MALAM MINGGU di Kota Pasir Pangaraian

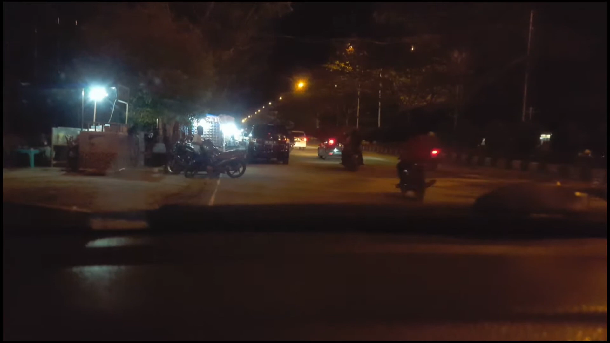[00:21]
Assalamualaikum warahmatullahi wabarakatuh. Kembali lagi saya Reza dari Pompom Vlog. Nah, jadi ini kita mau nunjukin sebenarnya gimana keadaan atau kondisi Kota Pasir Pengarayan. Nah, jadi kita ini lagi di semacam apa ya, di jalan lingkarnya gitu.
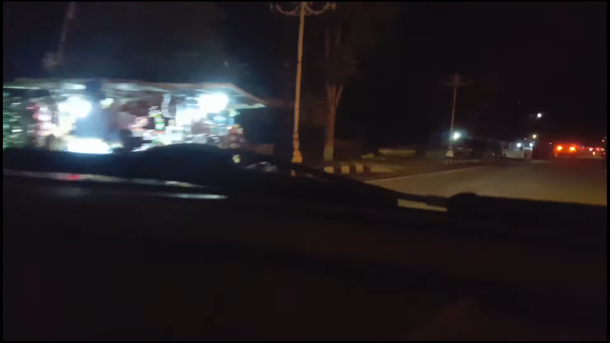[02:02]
karena kalau di Kota Pasir ini tempat-tempat nongkrongnya ya kayak gini.
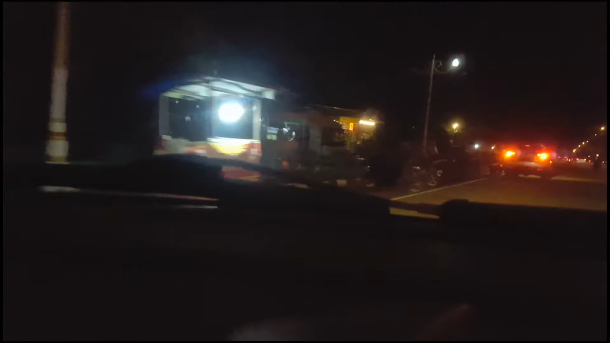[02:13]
Nah, itu ada apa itu, kayak tempat makan gitu ya. Nah, ini rame nih anak mudanya nih, pada nongkrong. Nah, nih kelihatan ramai banget.
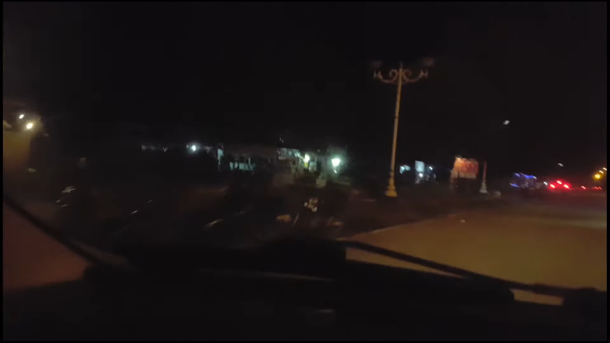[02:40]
Lokasinya juga nggak terlalu panjang ya ke dalam, paling ada sekitar nggak sampai 1 kilo kayaknya. Nah, ini juga ada 2 putaran. Ini di sebelah kirinya ya, di sebelah kiri. Nanti kita coba putar lagi, nanti putar ke sebelah kanan, kita putar balik.
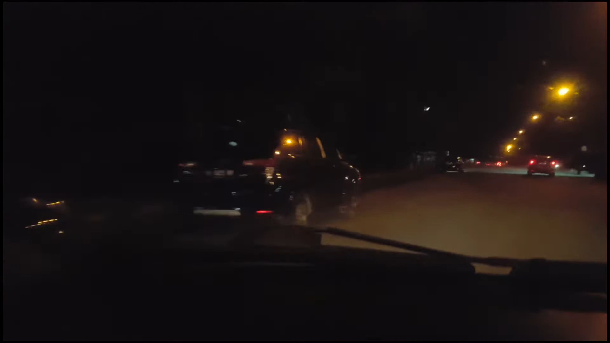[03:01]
Ya kayaknya yang rame itu cuma sampai di sini doang ya. Nanti kita coba putar balik dulu. Kalau di sini siang nggak terlalu banyak
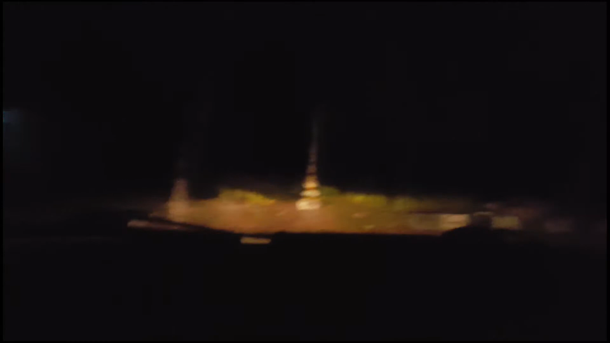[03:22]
jualan-jualan kayak gini. Ini kayak malamnya aja sih sebenarnya. Ini itu salah satu jualan yang
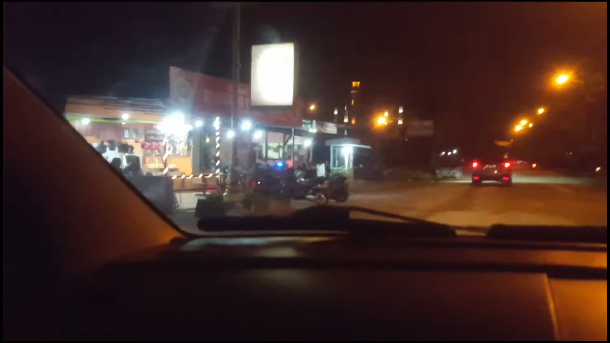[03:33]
cukup rame ya sebenarnya. Cuman sekarang lagi nggak rame aja. Sih memang lebih rame di sebelah kanan ya, atau di sebelah kiri kita tadi pertama.
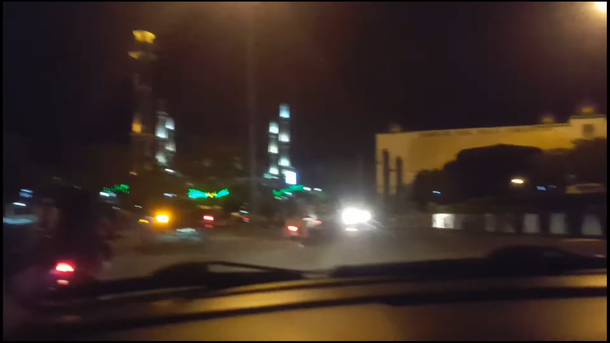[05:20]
Cukup cukup megah ya, megah banget, dan ada lampu-lampunya. Lihat sana, kita coba ikutin dulu jalannya. Ini kacang rebusnya enak nih.
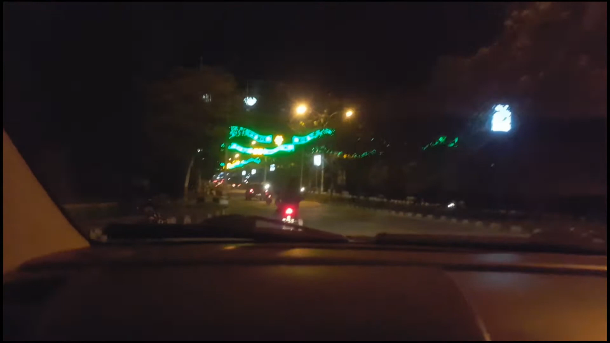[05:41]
Sebenarnya kalau dari arah kota Sibuhuan itu sebenarnya kota yang ada di Provinsi Sumatera Utara. Jadi ini kayak pintu masuknya gitu nih, untuk mau masuk ke kota Pasir Pangarayannya.
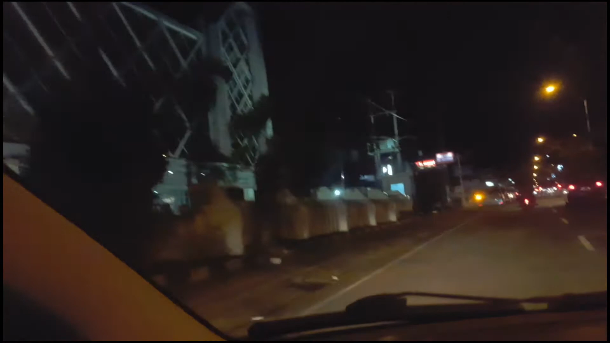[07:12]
Sebenarnya kayak minimarket gitu, cuman bukan gabung ke apa ya, kayak salah satu perusahaan
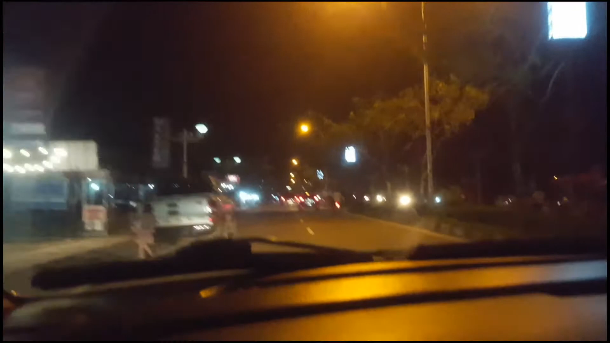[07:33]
apa namanya, supermarket besar di Indonesia. Ini rata-rata dimiliki oleh masyarakat setempat. Ini kafe-kafe juga banyak nih sebenarnya kalau malam, ya biasalah tempat anak-anak muda nongkrong. Selain di tempat yang tadi ya, ada beberapa kafe-kafe yang dia sudah mulai menjamur nih kalau di kota Pasir Pangarayan sendiri. Jadi menjadi daya tarik sendiri ya bagi kota Pasir Pangarayan sendiri.
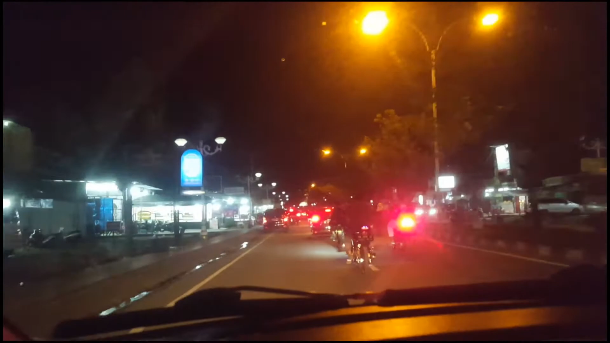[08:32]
Banyak menjual jajanan. Ini di sebelah kiri ada jual sate salah satunya. Ini juga ada kayak pecel lele.
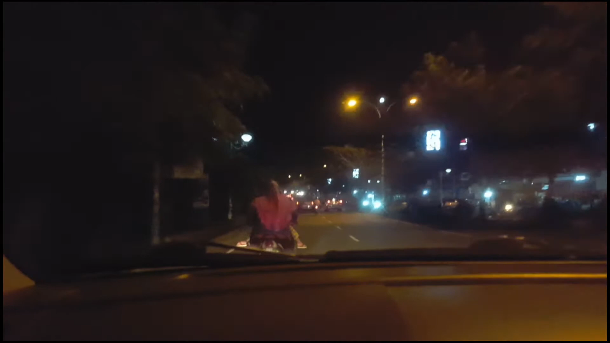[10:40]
ada salah satu kafe ya di sebelah kanan nanti.
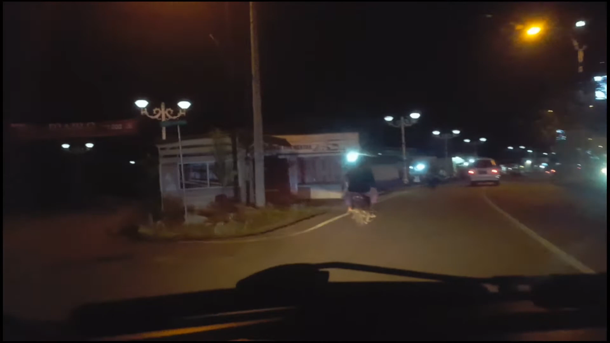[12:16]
Nah ini cukup recommended sih. Nah ini kita mulai apa ya, masuk kayak pusat perbelanjaan barang-barang kayak pakaian gitu kan. Itu ada di sebelah kanan, nanti itu cukup besar, salah satu toko yang cukup besar di Kota Pasir Pengarayan.
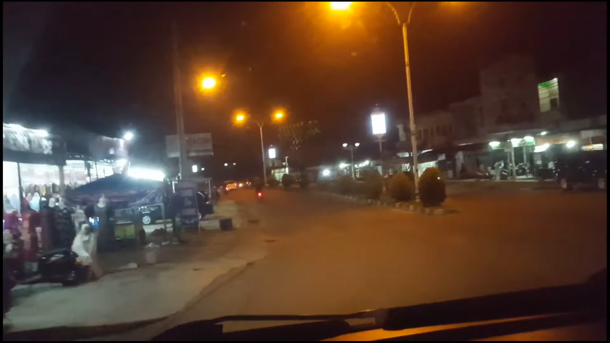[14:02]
Nah ini kan bisa dilihat sebelah kiri ada juga ada toko pakaian, sebelah kanan juga ada toko buah. Dan sebenarnya kalau siang hari tadi sebenarnya kita lihat di sebelah kanan ini ada ini ya, ada pasar modern sih. Masyarakat setempat bilang nih pasar modern. Jadi kayak semacam apa ya, supermarket yang cukup gede gitu. Cukup gede. Cuman karena COVID dia tidak terlalu difungsikan, jadi kelihatan agak apa ya,
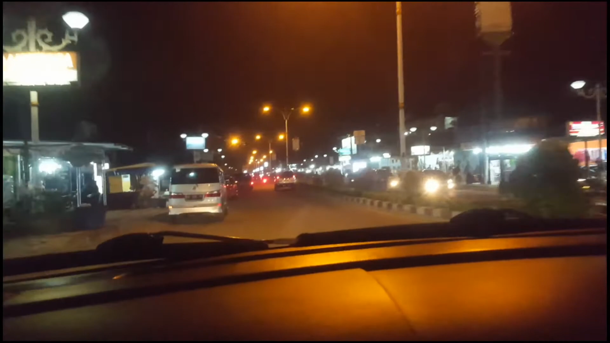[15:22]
Jadi ini dari mulai batas tadi tuh memang pusat jual beli pakaian ya. Jadi kayak nggak ada mall gitu, cuman ada toko-toko yang bukanya tuh sampai malam. Nah, kelihatan nih sampai sini masih ada nih toko-tokonya.
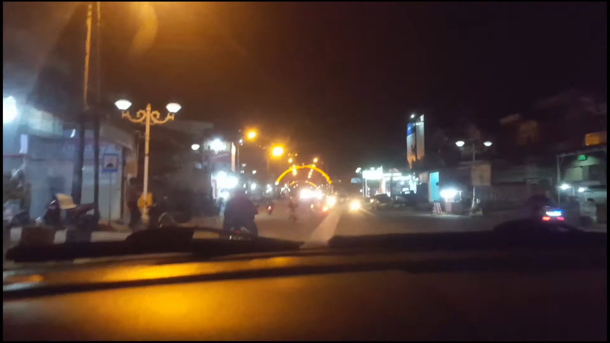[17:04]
Kayak gini nih kelihatan tuh. Kalau siang tadi kan nggak kelihatan, hanya sekedar ini aja ya, rangkanya doang yang kelihatan. Nah, kalau udah malam nih, rupanya dia ada lampunya gitu. Jadi kelihatan bagus ya sebenarnya kalau malam nih.
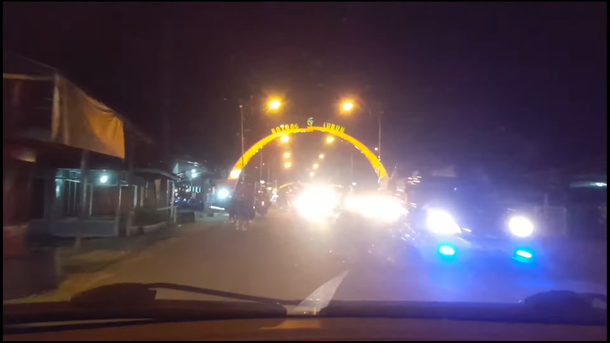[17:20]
Nah, ini kita sebenarnya ngelewatin yang Batang Lubuh tadi atau Sungai Lubuh.
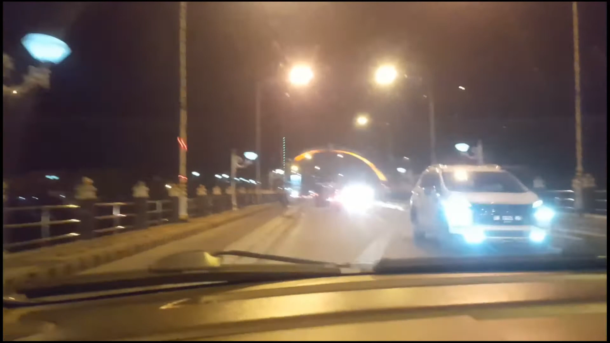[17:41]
Kiri kanan tuh sungainya, sungai Batang Lubuh tadi. Kadang malam-malam di sini ada anak-anak yang berenang loh.
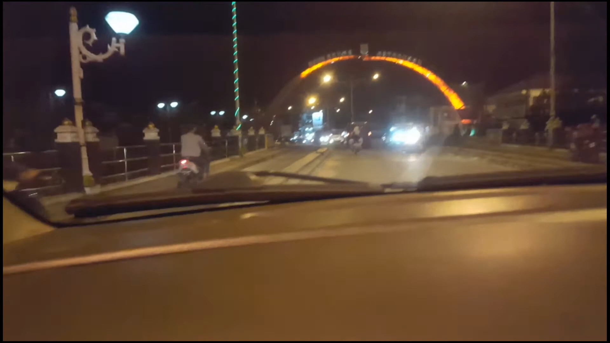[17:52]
Oh, nggak tahu nih, mereka tuh kayaknya udah biasa aja gitu.
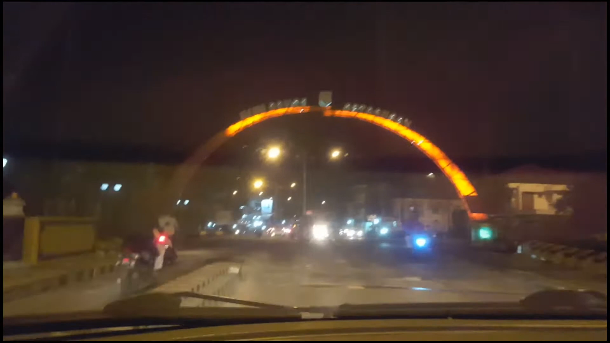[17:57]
Cuman malam ini kita nggak ketemu ya, apa karena malam minggu kali?
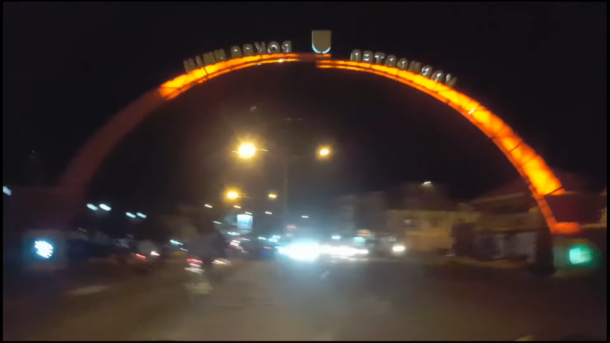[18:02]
Sebelah kiri ini sebenarnya kayak taman kota gitu nih, sebelah kiri ya taman kota gitu sebenarnya, cuman kayaknya nggak terlalu banyak fungsinya. Nah kalau tadi pasar modern, ini kayaknya komplek pasar tradisionalnya nih. Jadi dulunya memang pasar tradisional itu ada di sini.
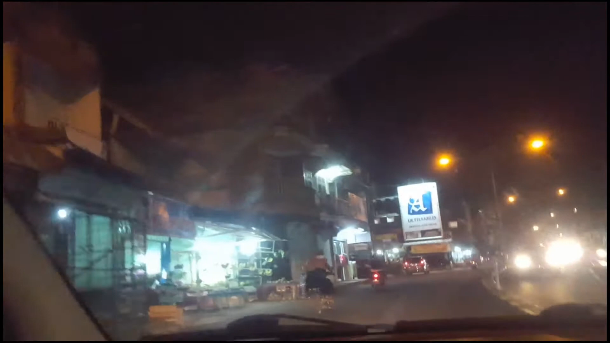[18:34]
Nah ini ada simpang, kita ini masuk ke kiri. Nah ini pasar tradisional itu masuk ke dalam. Nggak terlalu banyak toko yang masih buka ya, hanya toko-toko yang mungkin yang masih buka itu kayak toko-toko baju, handphone, dan bukan bahan-bahan makanan gitu, bukan yang kayak gitu yang masih buka.